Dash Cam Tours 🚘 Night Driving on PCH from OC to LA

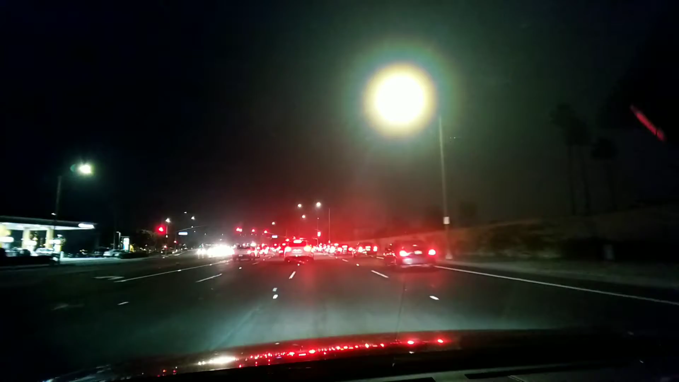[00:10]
and the city called Newport Beach. Where is the horizontal thing? Everything is single story homes or two story, whatever. The stations, you see, small. No huge billboards anywhere. Everything low key. Expensive place, full of
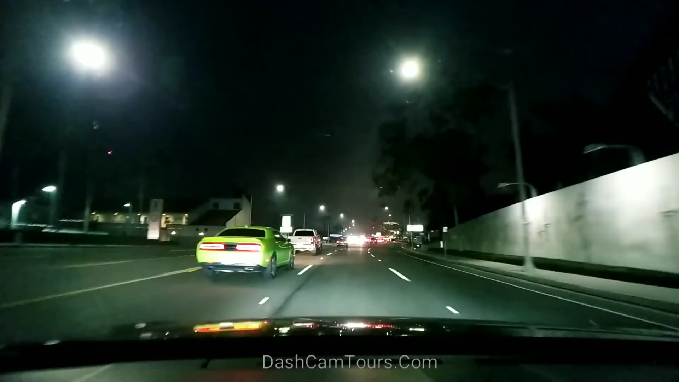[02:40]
I don't understand what's going on. Easy picture. This area has restaurants and hotel.
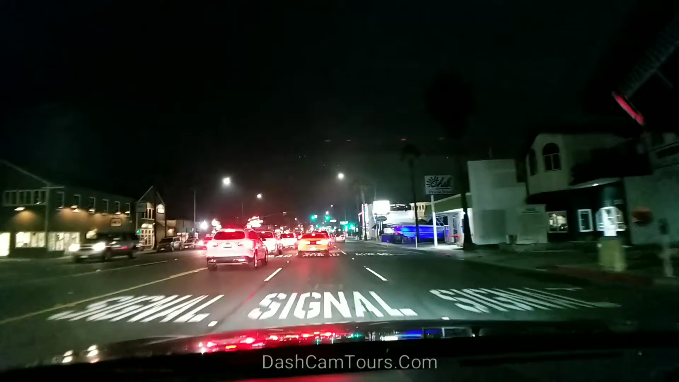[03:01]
Sports yacht brokers, fancy cars, steakhouses.
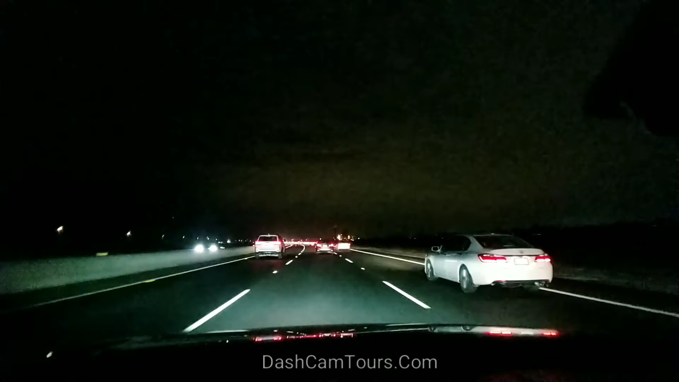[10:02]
Big homes and big roads and big distances.
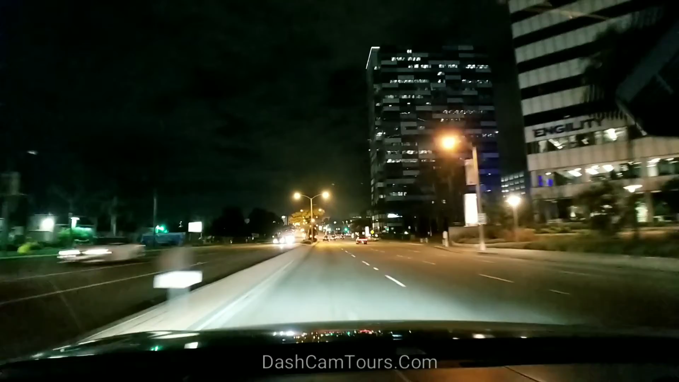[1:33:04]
Building on the right has Boeing logo.
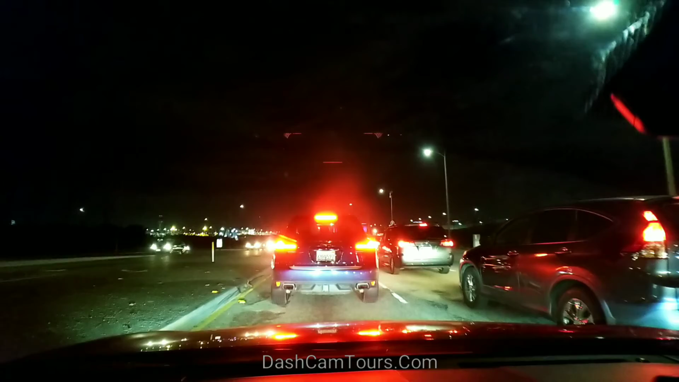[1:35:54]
Who needs it? Number one means Pacific Coast Highway.
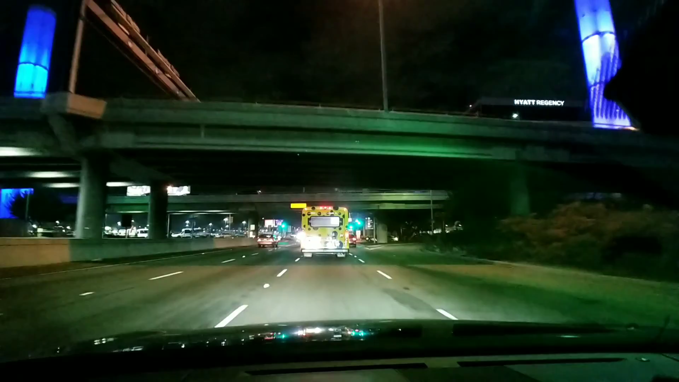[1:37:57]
I have a video about those towers that lighten. They call it dynamic pillars or something.